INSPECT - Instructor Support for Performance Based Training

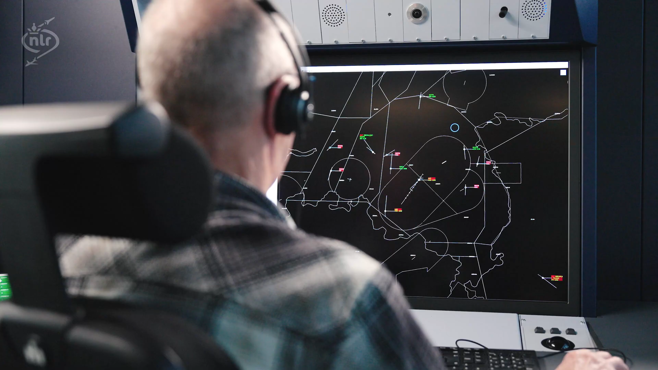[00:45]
The instructor can see in real time where the trainee is looking,